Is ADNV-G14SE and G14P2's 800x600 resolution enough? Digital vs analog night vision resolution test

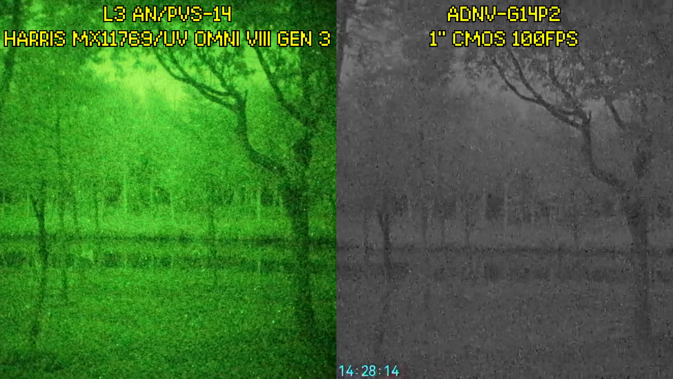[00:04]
ADNV's digital night vision devices can have up to Gen 3 levels of low light performance. However, to accomplish this, ADNV sensors have low resolution.
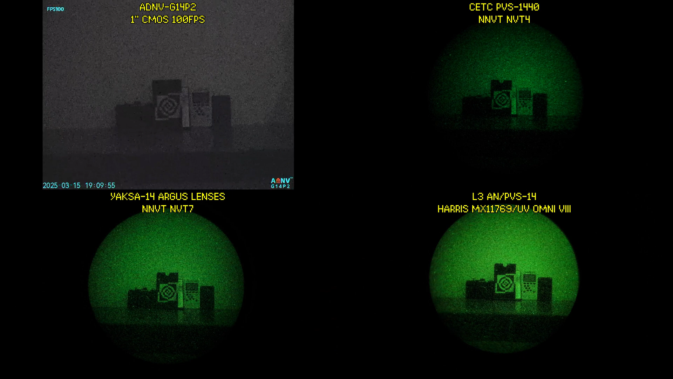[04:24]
the ADNV G14P2 may trail behind the NVT7 in terms of resolution and match the NVT4,
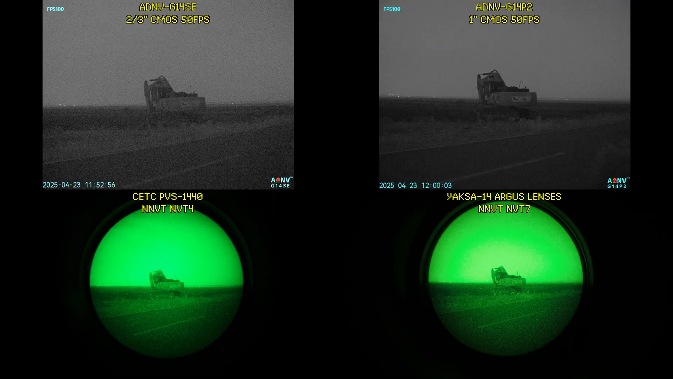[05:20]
And this is what I mean by negligible. Zooming in on this bulldozer here, with the exception of the G14SE,
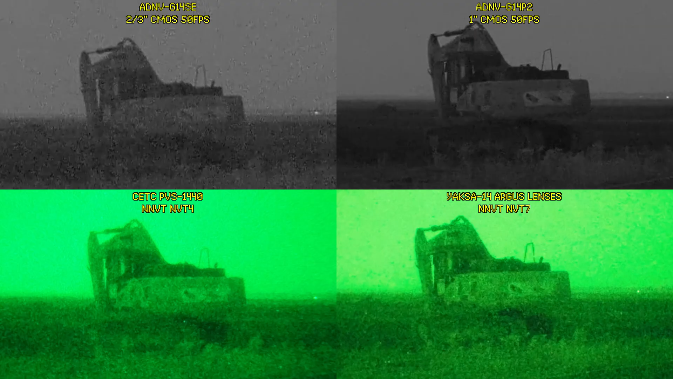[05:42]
The G14SE performing slightly worse here is on account of its smaller sensor having lower sensitivity rather than its pixel resolution.
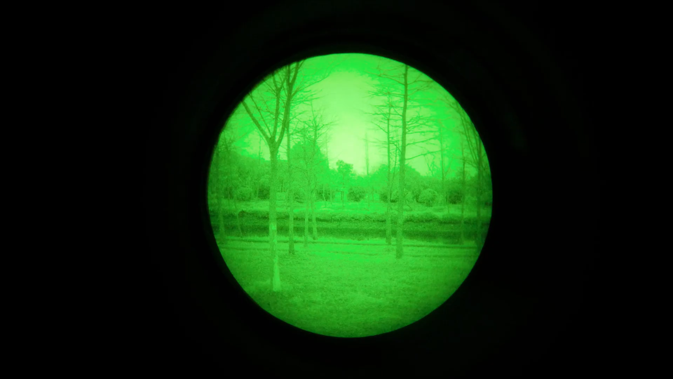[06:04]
This wouldn't be a problem if you were not focusing your PVS-14 up this close, but yeah, this is what we're working with.